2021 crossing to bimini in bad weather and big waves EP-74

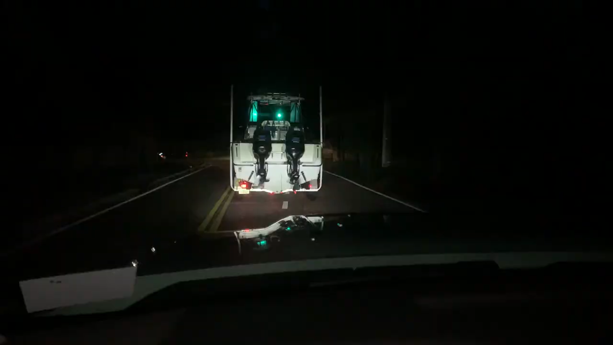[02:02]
Aquí en la entrada de la Marina, 6 y 5 de la mañana. Aquí hay otro más que se despierta temprano también para salir.